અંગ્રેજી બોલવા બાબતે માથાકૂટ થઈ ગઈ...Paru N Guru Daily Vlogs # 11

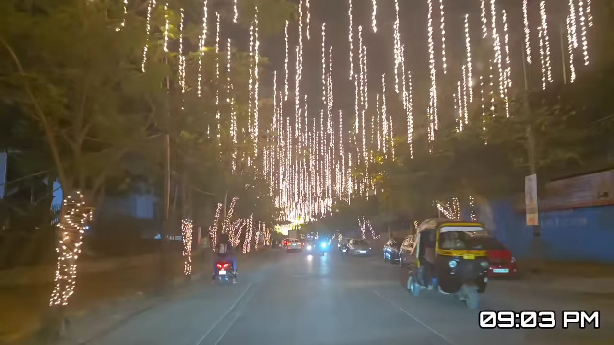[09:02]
હાલો સરસ મજાનું આખું શેરી એમ કહેવાય ને કે ભાઈ સજાવી છે ભાઈ, એક નંબર શેરી સજાવી છે, ફરતી કોર લાઇટિંગ ને આમ ઝગમગારા મર્યા છે છે, એકદમ સિમ્પલ ડેકોરેશન પણ લાગે એક નંબર.